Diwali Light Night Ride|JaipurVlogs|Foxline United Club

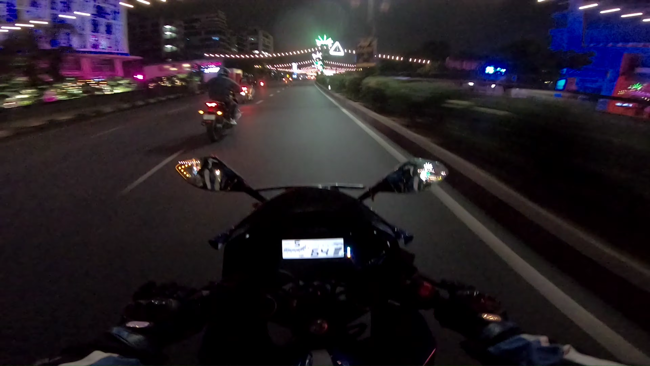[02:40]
बट पहले के टाइम ऐसा नहीं होता था। पहले जो रोड होता था, आप मुश्किल से फर्स्ट सेकंड गियर से ऊपर आप गाड़ी चेंज ही नहीं कर सकते थे गियर। ये अभी 65 की स्पीड मेरी गाड़ी चल रही है, 65-70, इतनी गाड़ी कभी चली ही नहीं दिवाली के टाइम पे। क्या लुक है यार।
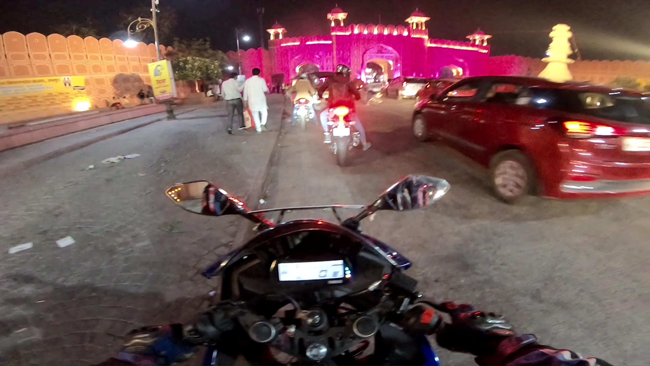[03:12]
तो गाइस अजमेरी गेट है, सारे फ्रेंड जो है हम राइडर्स वगैरह सब मिल चुके हैं। तो अजमेरी गेट का पहले लुक देख सकते हैं, तो लुक है वो बहुत प्यारा आ रहा है। और अभी अंदर जाने के बाद तो लुक देखो यार।
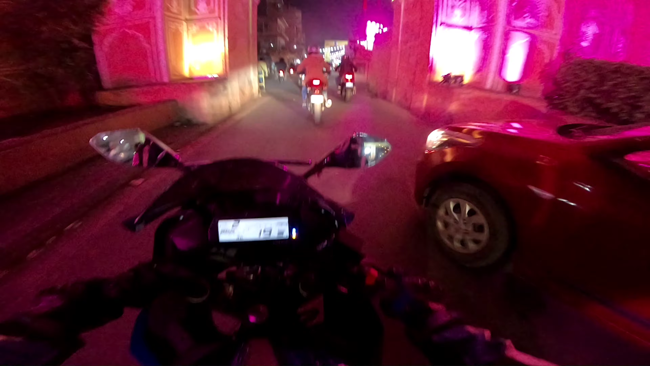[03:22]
गाइस ये है अंदर का लुक, ये पूरा गाइस मार्केट है।
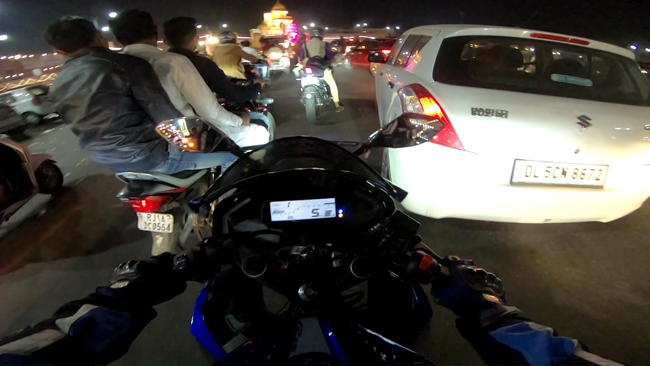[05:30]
यहाँ जाके थोड़ी सी भीड़ थोड़ी सी हो चुकी है, यहाँ थोड़ी सी दिक्कत हो सकती है बाइक वगैरह चलाने में,
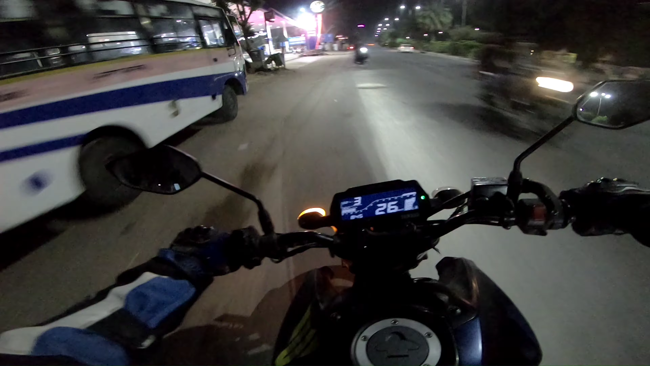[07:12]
चला रहा हूँ वापस से मेरी R5 MT है, वो वापस चिराग भैया चला रहे हैं,
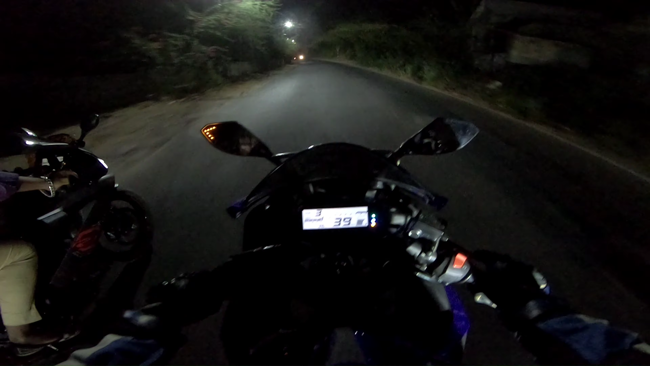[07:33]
ये गए उड़ते हुए चिराग भैया।